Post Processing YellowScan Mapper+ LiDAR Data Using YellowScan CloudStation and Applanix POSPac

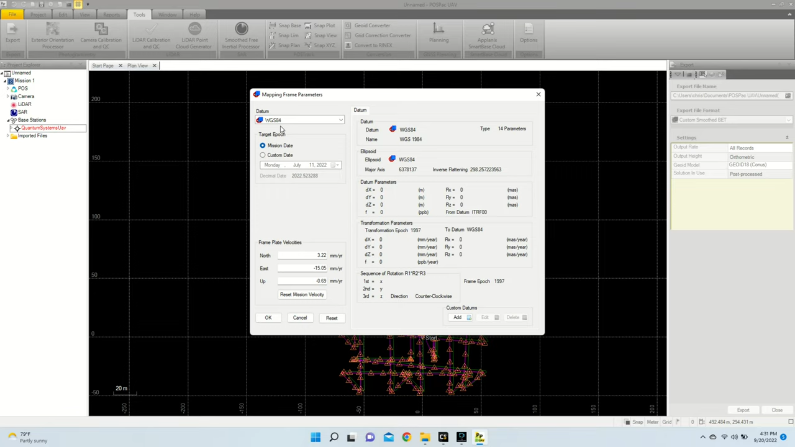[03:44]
My datum is good. My mission date is set for my target epoch. That's all good. I'm going to close this. Lastly, I will have to select my export destination. So I will go to Desktop, pick my folder,
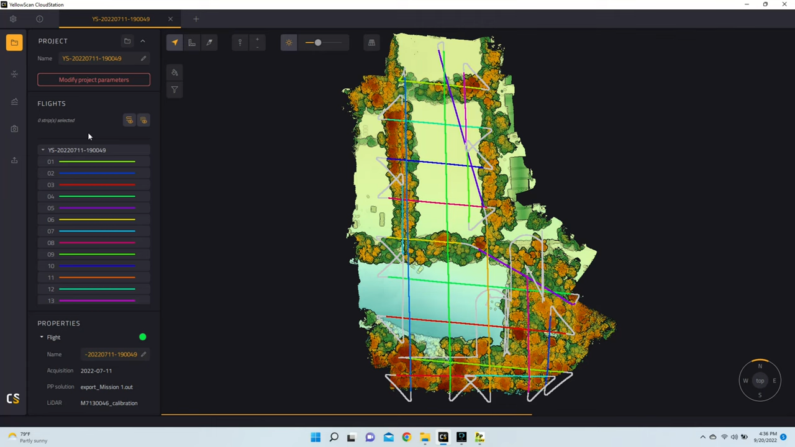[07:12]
With our point cloud now generated, I'm just quickly going to uncheck the Show Trajectories button. So that way, we can just see our point cloud.
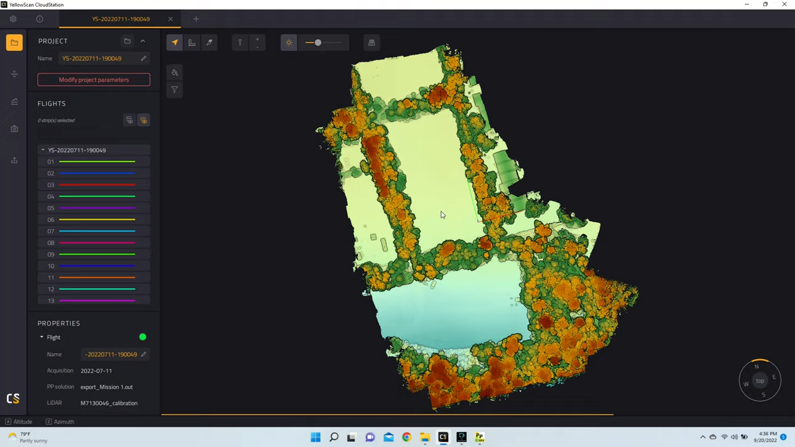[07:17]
So our point cloud is looking pretty good. But next, I'd like to go ahead and do Strip Adjustment. So I'm going to run Strip Adjustment. And then from here, we'll then go on to Terrain Classification. Now that our Strip Adjustment is complete, we can move on to Terrain Classification. This module will allow us to classify points as either ground points or non-ground points. For now, I'm going to leave everything as the default.
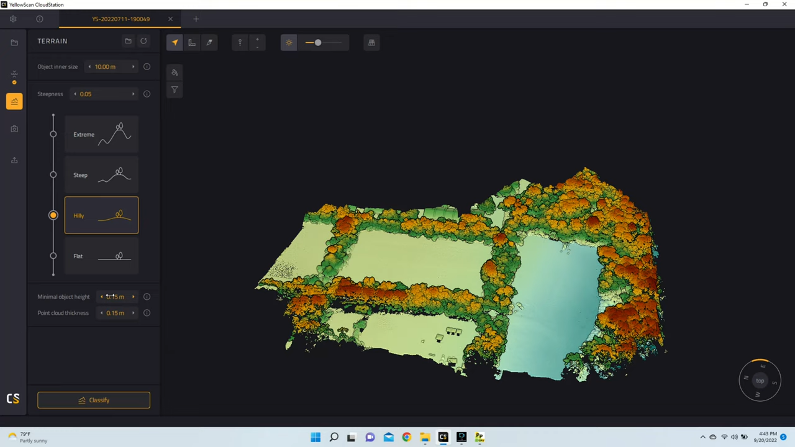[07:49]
But if you wanted to change the minimal object height, as well as your steepness, this would all impact how things, or rather how points are classified. For now, I'm just going to leave everything as the default.
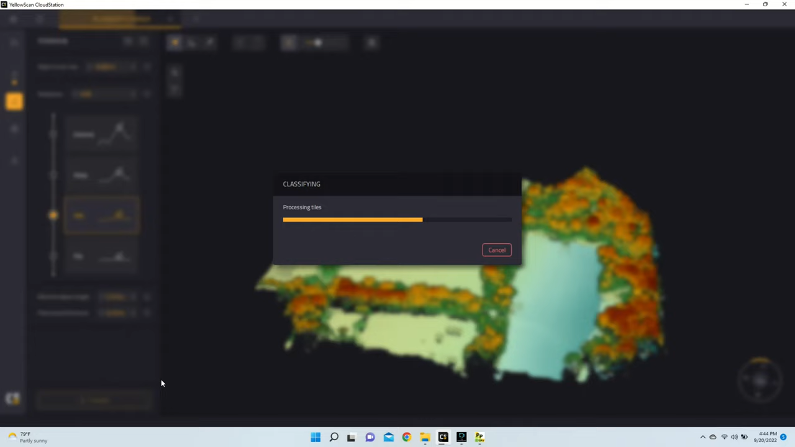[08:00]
With Terrain Classification complete,
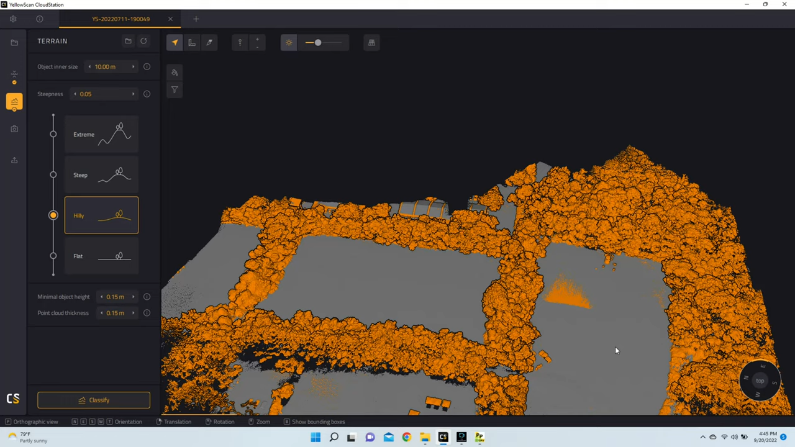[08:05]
we can now look at the different points that we have on our point cloud.
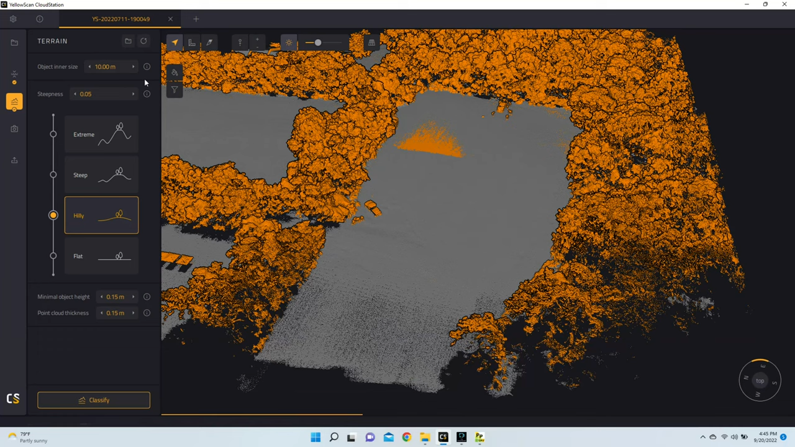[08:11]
And if I wanted to, I can now go to Filters, and I can go to Classification, and I can say Disable Other, Disable Unclassified, and show me points that are just ground points.
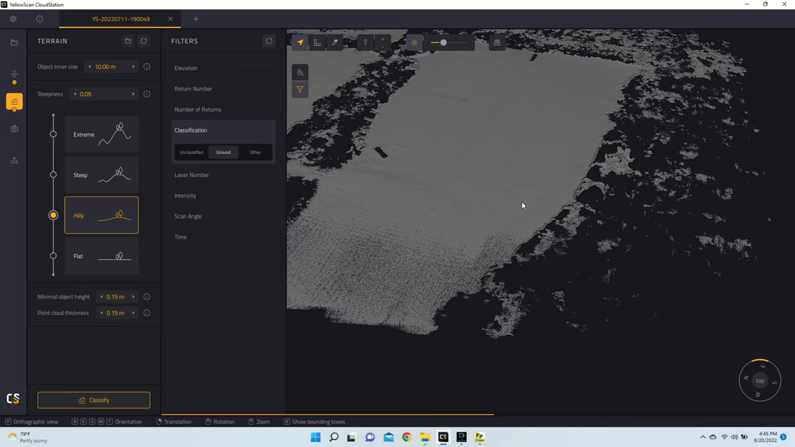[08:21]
So this can be pretty helpful.
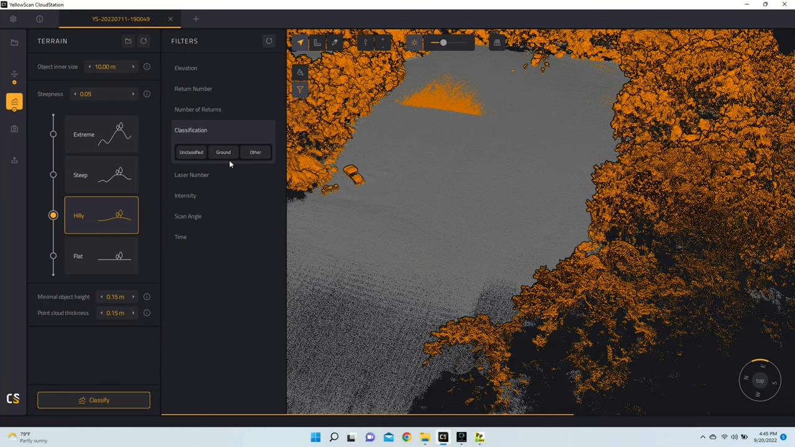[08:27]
Now, from here, the last thing that we're going to do before exporting is we're going to go on to Colorization. From here, we're going to have to pick our Images directory. And once we have it selected, it should automatically also find the Images timestamp file that we created in PausPack.
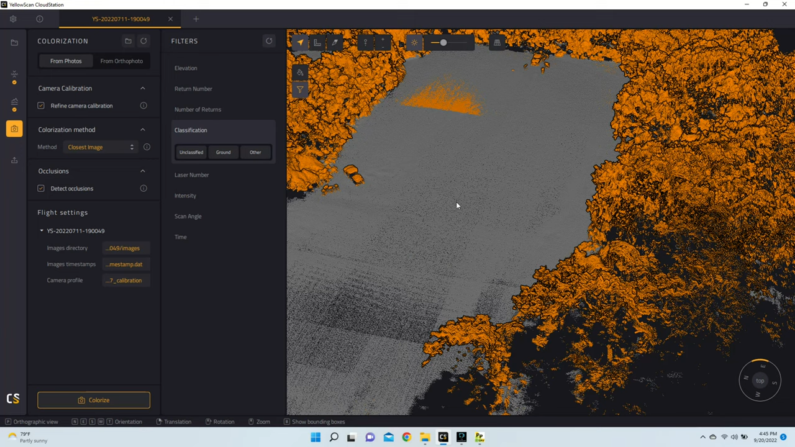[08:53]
Now if you don't have this file, you'll have to go back, create that file, and manually select it. You will not be able to colorize your point cloud without this file present. So we're going to go ahead, colorize this, and then lastly, I will show you how to export your last file as well as DHM, DSM, and DTM files.
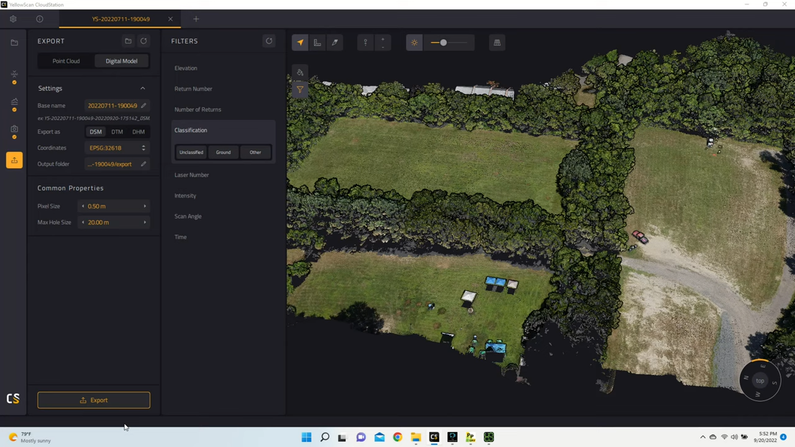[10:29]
From here, I'm going to hit export, and then once that's completed, we'll go into UGCS, and I'll show you how to import that.